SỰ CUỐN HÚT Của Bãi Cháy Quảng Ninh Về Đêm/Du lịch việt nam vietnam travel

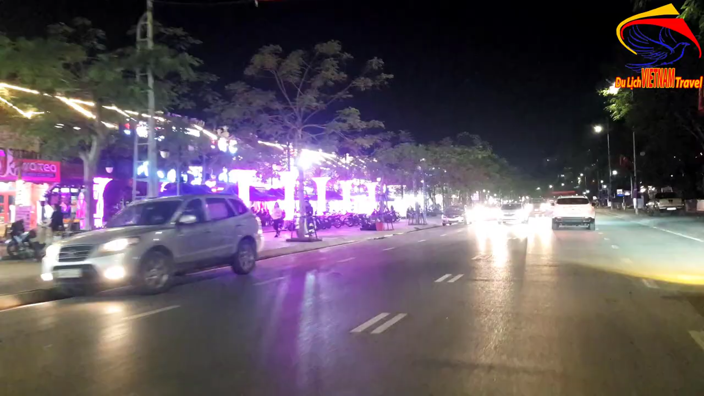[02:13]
Và đây có bà khá là so luôn. Khu vực này được xem là cái khu vực mà sầm gốc nhất của phường Bãi Cháy. Đây là cái thị trấn bãi cháy rồi các bạn. Và chúng ta đang lưu thông ở cái đường này là đường Phòng Cúc Việt.
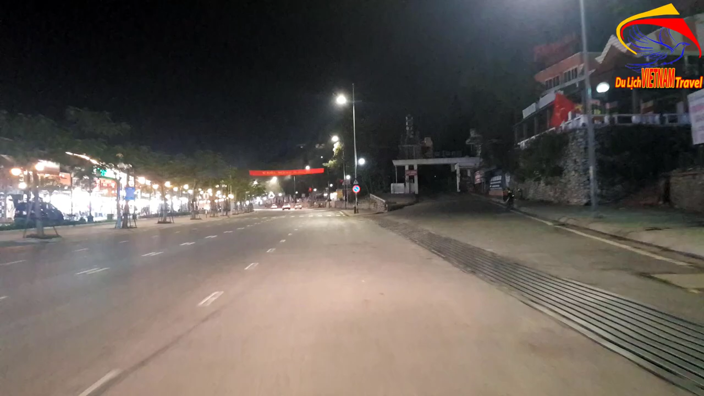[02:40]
Minh Toàn quên mất, không biết là Phòng Cúc Việt hay là Phòng Cúc Việt. Thực sự thì Minh Toàn cũng chưa biết nhiều về Hà Long.
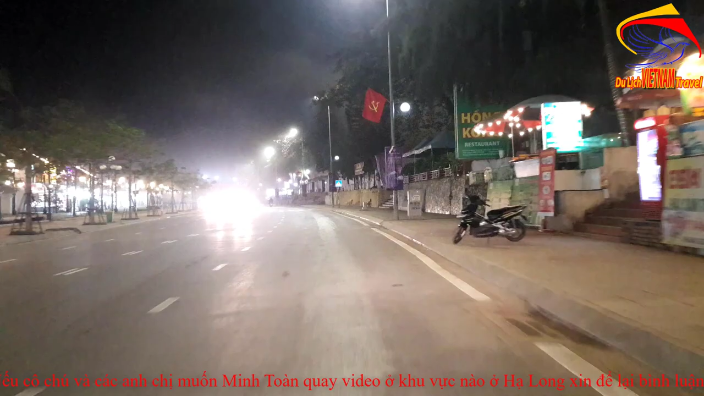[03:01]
Bởi vì là Hà Long thì Minh Toàn mới đến đây được một thời gian thôi. Thì rất mong các anh chị hết sức tâm cản cho Minh Toàn. Bởi vì cái suy chưa hiểu rất nhiều. Nếu anh chị mà có cái gì đóng góp cho Minh Toàn, thì xin comment ở dưới video để Minh Toàn lần sau sẽ giúp kinh nghiệm hơn.
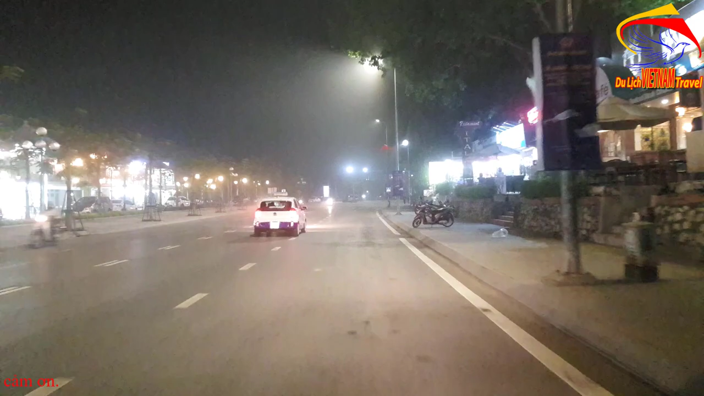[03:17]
Và Minh Toàn sẽ bổ sung vào các video tiếp theo của Minh Toàn để cho video nó được chuẩn chính xác hơn. Và đây thì khu này là khu quảng trường của khu Hà Long Bắc. Nhưng mà bây giờ đang xây dựng các bạn.
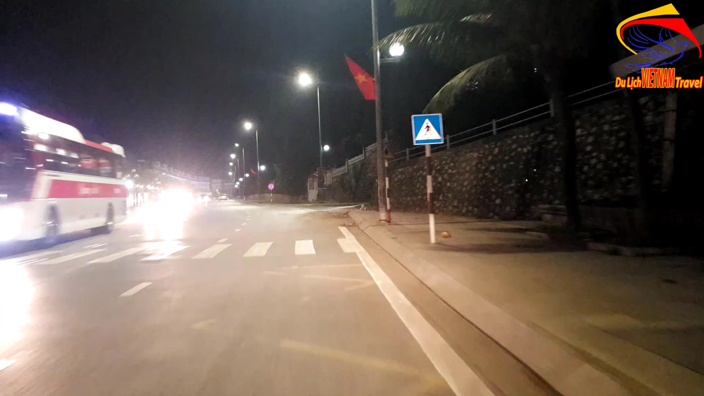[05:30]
nhà hàng lại có nhiều chữ Trung Quốc thế. Thì mến thưa với các anh chị là Minh Toàn về đây một thời gian. Nhưng mà thời gian này không phải là cái mùa du lịch. Nên Minh Toàn thấy là chủ yếu cái khách Trung Quốc sang đi du lịch Hà Long thì rất là nhiều. Có lẽ vì cái lý do đấy mà các nhà hàng khách sạn ở đây cũng
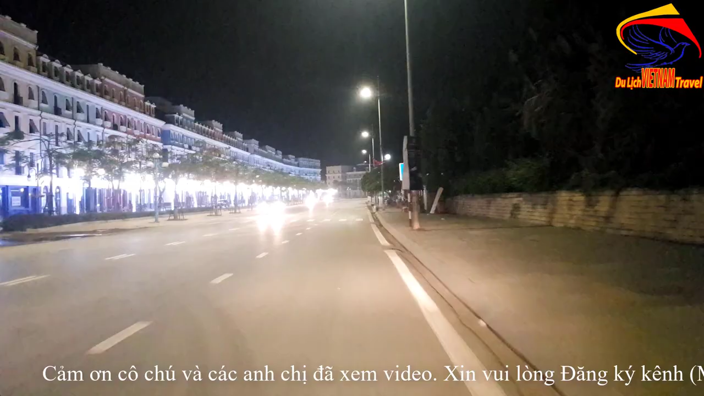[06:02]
được đặt bên canh cái dòng tiếng Việt cũng có cái dòng tiếng Trung. Và chúng ta đang đi lần trước một cái khu nhà liền kề rất là trẻ trung của thành phố Hà Long. Nhưng màu sắc rất là đẹp.
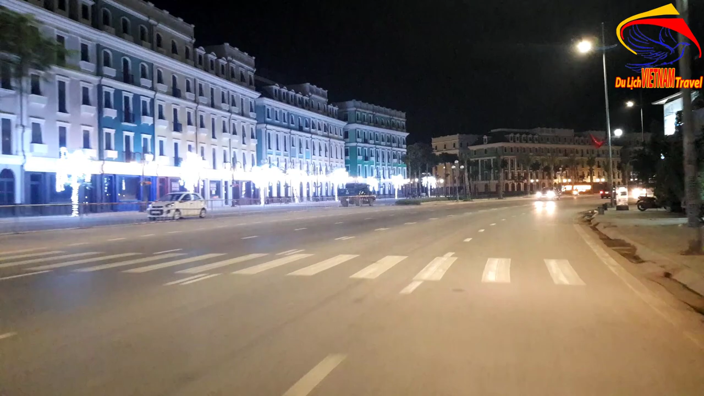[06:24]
Mỗi nhà có một màu luôn các bạn. Màu xanh, màu hồng, màu vàng.
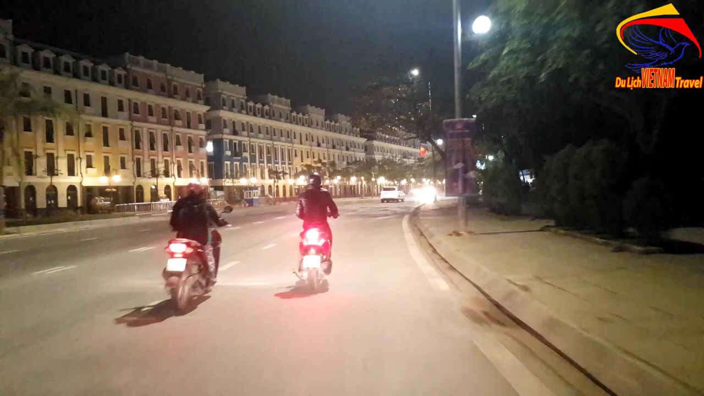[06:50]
Nên mà lượng người đi đường cũng không có là nhiều. Từ với tuổi lạnh này mà với cái gió biển này thì cũng khá lạnh lắm các bạn. Chắc nếu mà ai mà ở Sài Gòn thì cũng thèm được cái không khí lạnh này lắm. Và chúng ta đang đi trước cái đường vào resort VinFear.
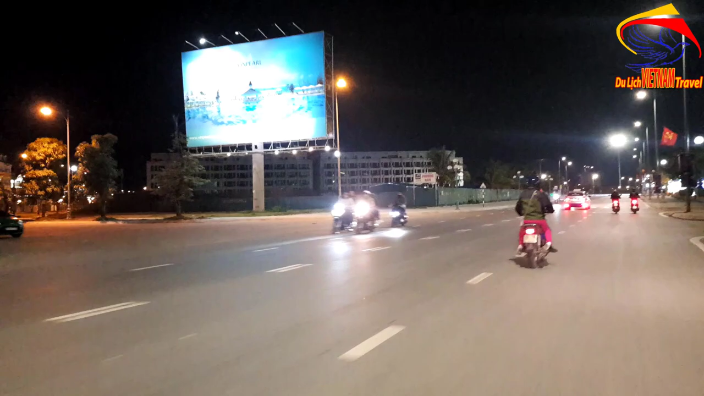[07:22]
Đây là khu đường vào resort VinFear.
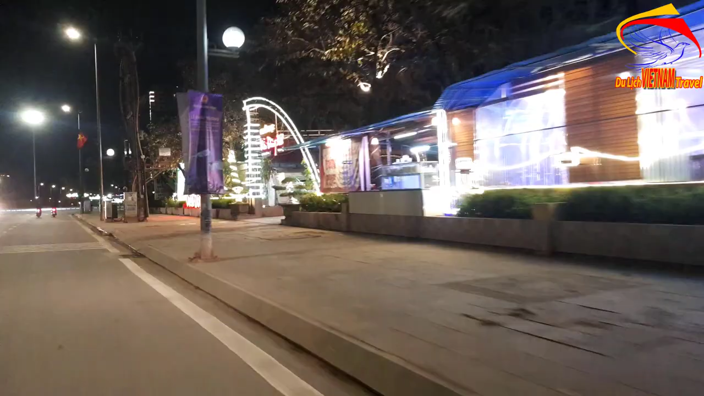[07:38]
Đây là đường tối ở thành phố Hà Long được thắp lên bởi những tối âm viên rất là đẹp.
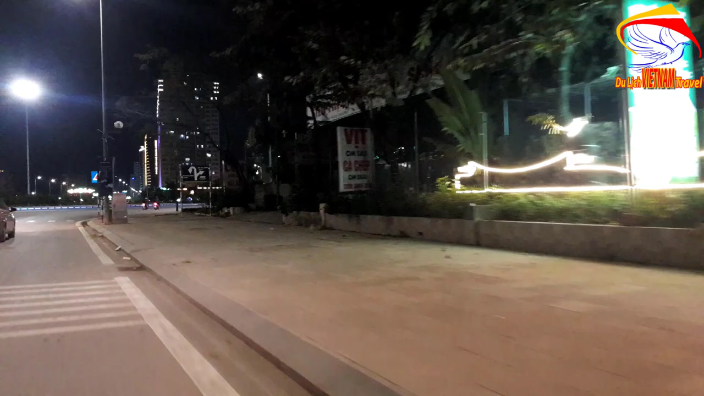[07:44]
Cái con đường như cái đường đằng trước chúng ta.
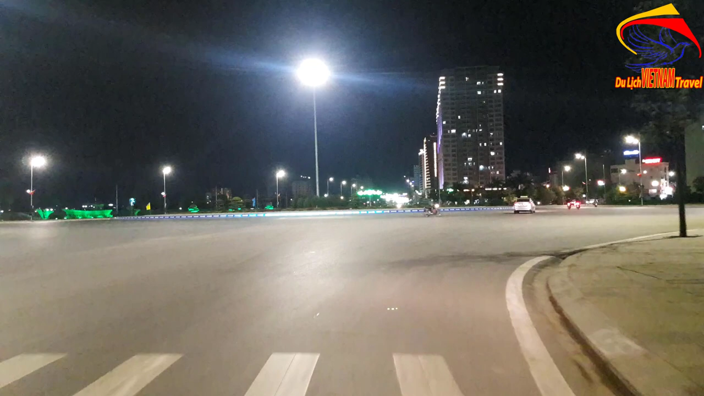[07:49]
Thẳng ra đường hùng thắng. Cũng được thắp những cái âm viên rất là đẹp.
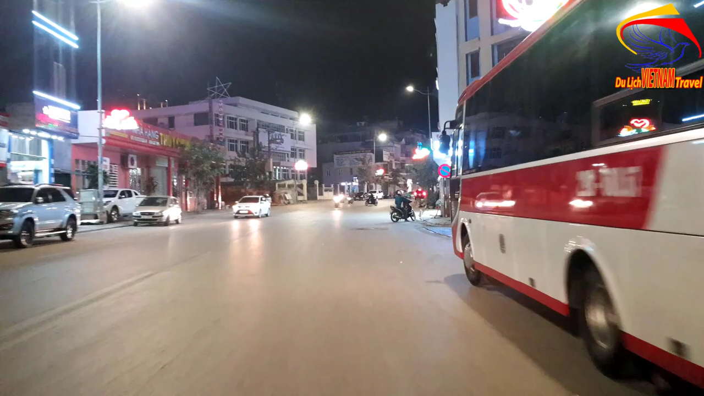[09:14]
Mà sầm ướt nhất là chúng ta đi sang phía phường Diễm Đáy. Diễm Đáy thì chúng ta cứ đi thẳng cái con đường này. Và Nga Tư Âu Cá.